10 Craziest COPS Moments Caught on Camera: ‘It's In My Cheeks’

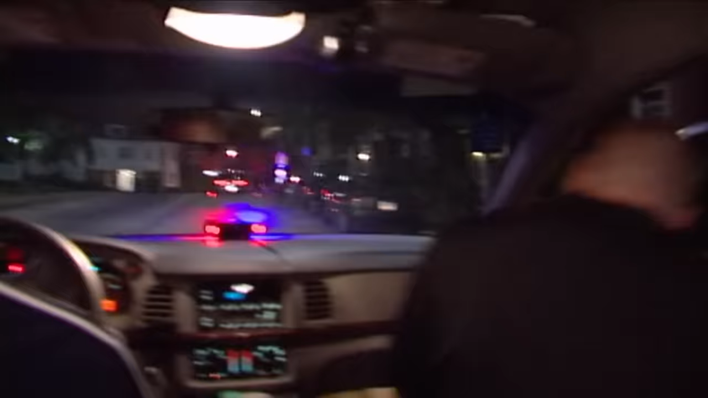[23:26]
.3784 emergency. We got a vehicle taken off on us.
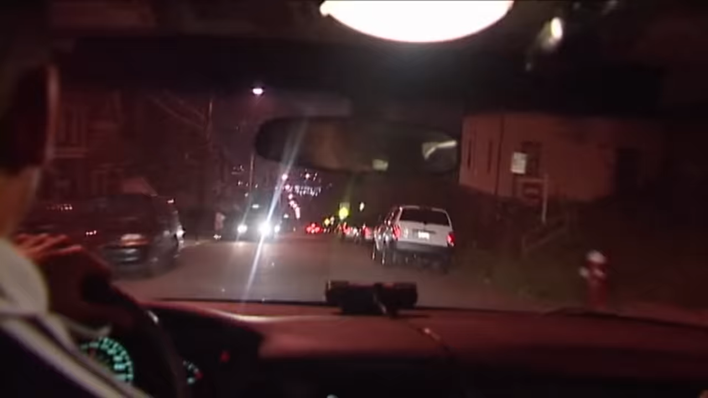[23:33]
We're going down Robinson. He just made a right turn onto Terror Street. It's a silver, older Chevy Lumina. One black male driver inside.
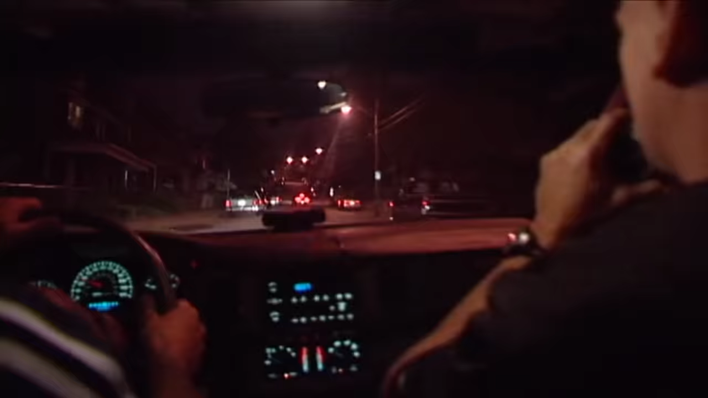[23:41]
Just made a left onto Burroughs. And a left onto the dumb car. Coming back to Robinson. He just made a right onto Robinson, going down towards 5th. Joey, just toss the gun out, man.
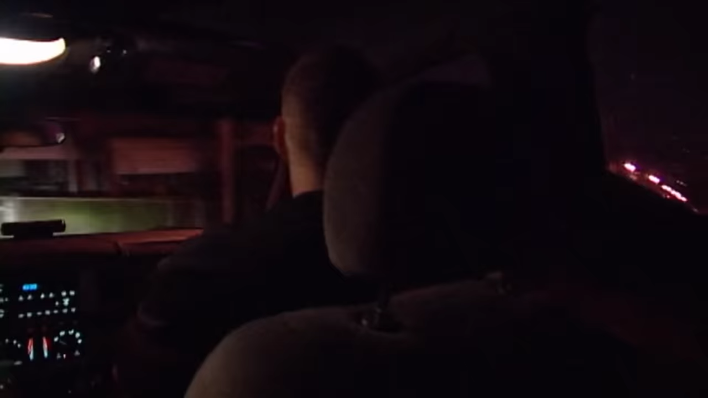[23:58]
You see it? Still going down towards 5th.
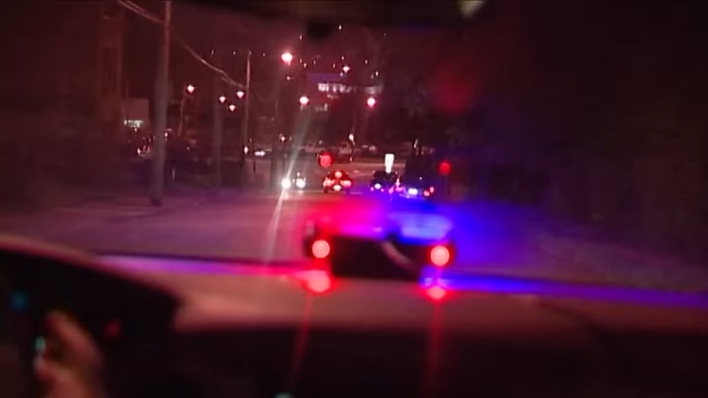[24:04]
Rate of speed is, right now we're going 40 miles an hour.
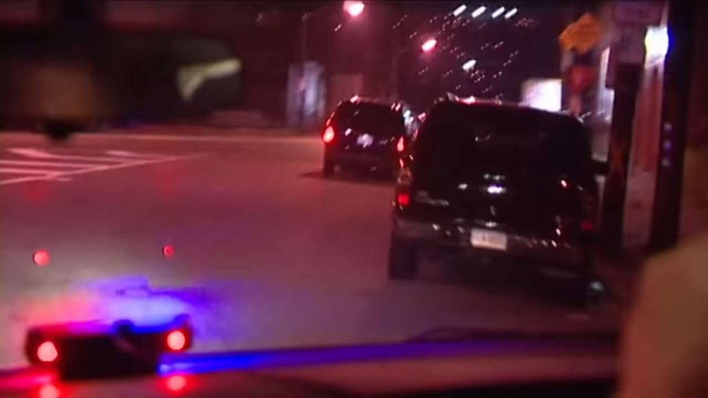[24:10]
He just turned onto 5th Avenue. Going inbound. Going inbound on 5th. Continuing inbound on 5th. We're getting ready to approach Kirkpatrick here. All right, he's pulling over here. We got him stopped on 5th Avenue.